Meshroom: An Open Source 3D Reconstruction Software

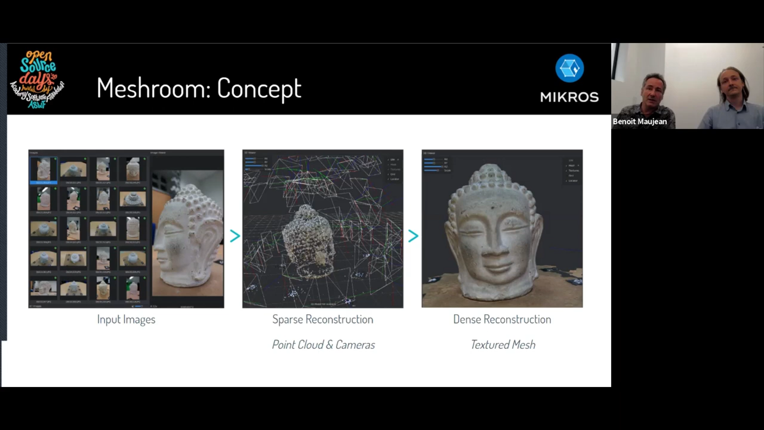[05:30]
And the third step is a dense point cloud with the estimation of the object surfaces, and the result is a mesh which is textured by the input images. So this is the classical three steps of the photogrammetry pipeline. So Meshroom, again, is the front-end application.
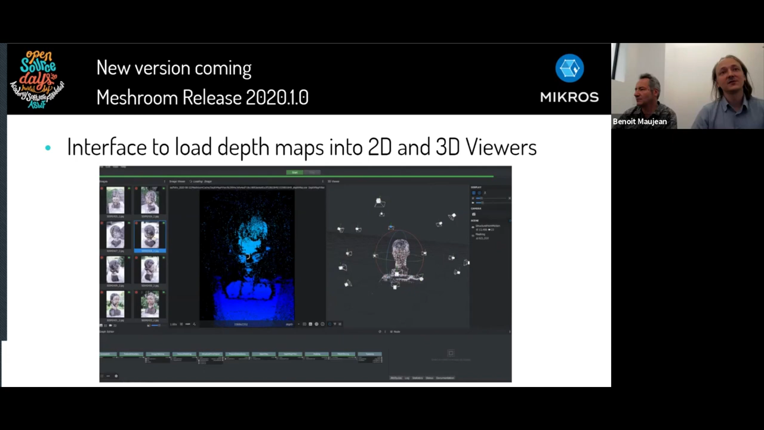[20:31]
So here we can see the depth map in 2D, and then we can also import it in 3D. So here we see the depth map after filtering, but we can select the node that we want to see. So if we have multiple depth map with different parameters, etc. And here we can see the depth map before filtering and after filtering. So we can see that before filtering, we have a lot of noise and a lot of input candidates and that are selected to get the filtered version.
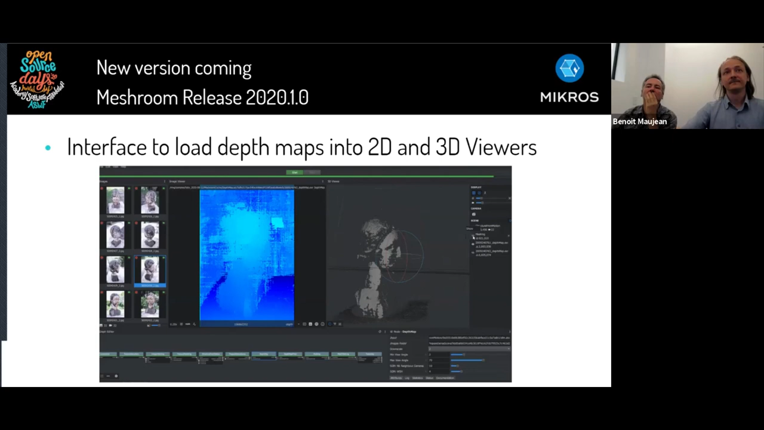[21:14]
And then when all the depth map are fused all together, we get the final mesh. There is also a new node for image processing. So it's a preliminary work to be able to make some